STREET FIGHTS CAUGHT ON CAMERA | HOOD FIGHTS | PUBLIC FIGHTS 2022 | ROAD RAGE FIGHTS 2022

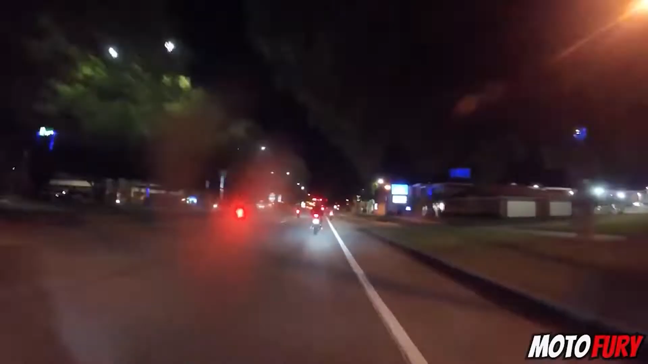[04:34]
This man cannot predict that the driver will brake suddenly and it crashes into him and is dragged on the ground.
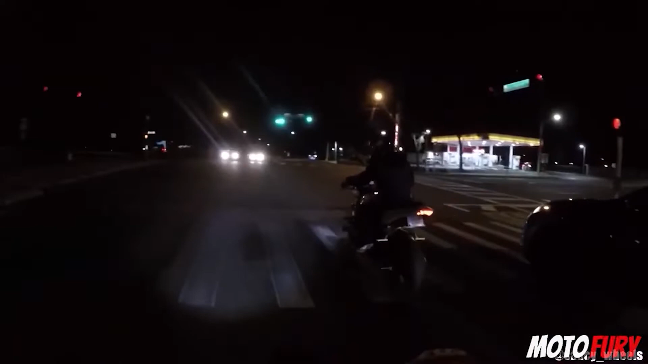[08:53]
It's pretty hard trying to figure out what this driver is doing. The fact that the bikers did not come fast prevented a major accident. The driver is very lucky that his mirror was not broken.